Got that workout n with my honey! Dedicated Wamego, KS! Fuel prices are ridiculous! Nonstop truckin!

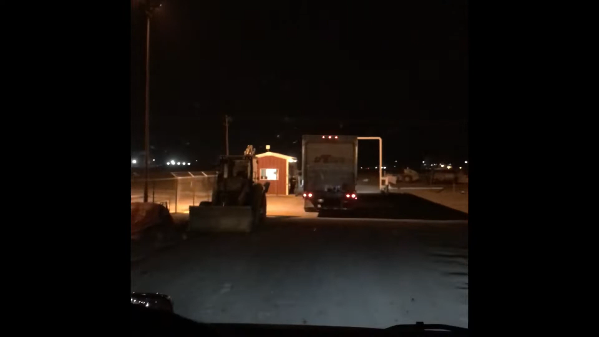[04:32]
And make our way towards Panhandle. We'll be able to make it to at least there. And we'll get filled up. Well, we're making it into Panhandle right now. I'm going to stop here at this Sefco and put some fuel.
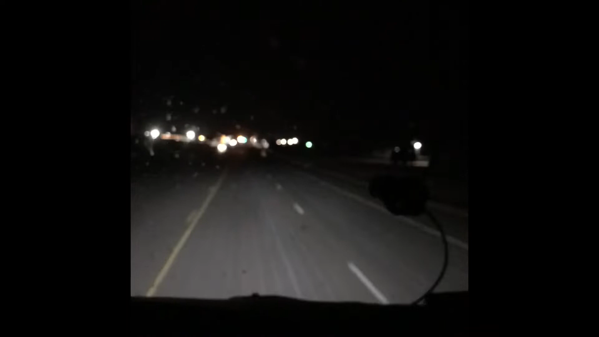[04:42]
Because I am in the red. So, there's no way I'm going to make it all the way to Parrington. But it's starting to sprinkle. It's real windy. It went from 63 degrees to 53 degrees. So yeah, it's about that time. I guess that weather is going to start coming in. And they got the roads already with all that de-icer on it. But yeah, we'll see what happens.
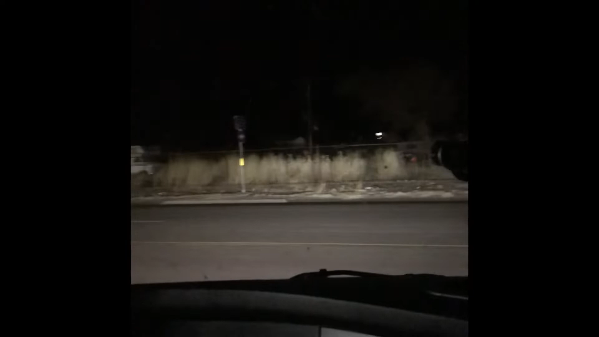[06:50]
And then, from there, we'll end up going to Clive. So, we'll have two stops instead of one tonight. Alright, let's go. We got a long way to go.
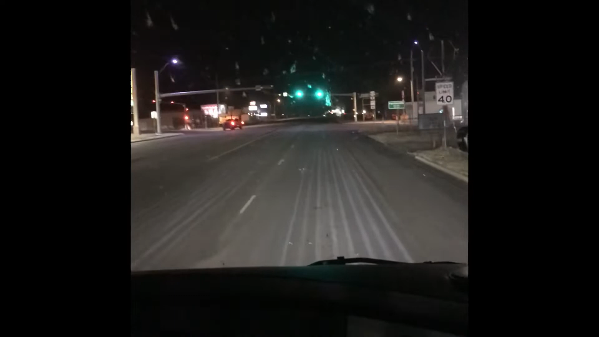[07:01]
So, guys, we're going through Meade, Kansas right now. And, it's been like this off and on. A little bit of snow, a little bit of sleet, a little bit of rain. It's kind of been a mixture all the way from, you know, since I left Panhandle to get over here to Meade. But, right now, the temperature says 28 degrees. But, with the wind, the wind is blowing at 25 miles an hour.
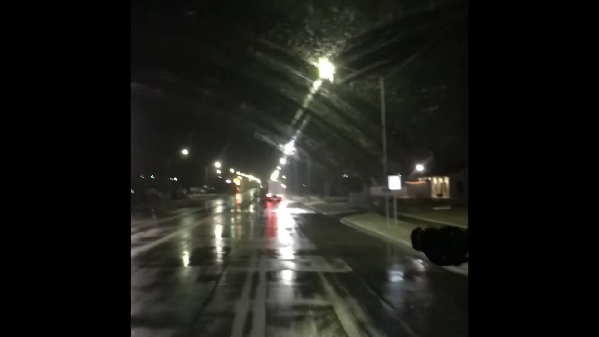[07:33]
So, it makes it feel like 13. So, that's pretty crazy. But, yeah, I don't know if you can see that on the video. But, yeah, it's snowing here. The good thing is that it's melting. But, then again, we're below freezing. So, is this going to turn into some black ice? I hope not. So, yeah, that's slowing us down just a little bit to this point where we're at.